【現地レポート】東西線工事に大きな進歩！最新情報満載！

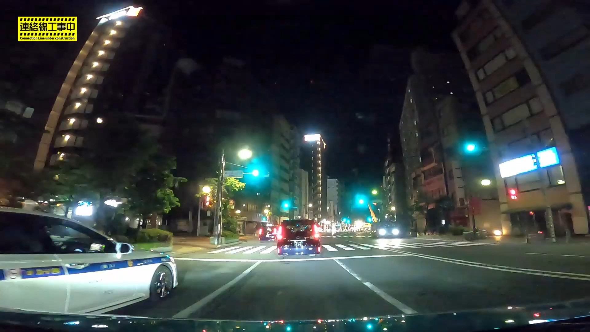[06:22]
しかし、ある日、深夜に、飯田橋駅付近を車で走ってみました。がっつり工事していますね。結構センターラインが移動しており、工事箇所に応じて、蛇行を強いられます。運転には、十分に気を使わないといけませんね。